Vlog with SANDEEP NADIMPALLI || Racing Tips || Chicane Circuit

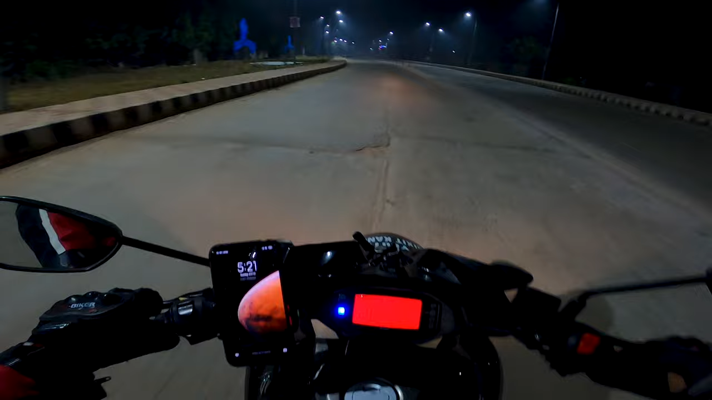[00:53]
Present temperature 15 degrees. Mottam foggy undi. Chali matram oka range lo undi. Nenu maatladutunte mottam fog form ayipothundi glass ki. Ippudu nenu velleyadu matram Chicane circuit. Chali matram crazy undi.